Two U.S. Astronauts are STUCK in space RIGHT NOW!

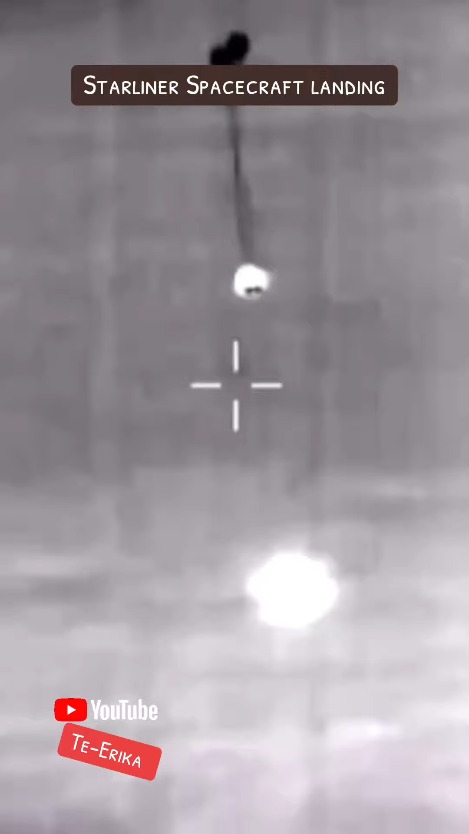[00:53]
NASA was able to bring the Starliner back to Earth, but the two astronauts weren't on board.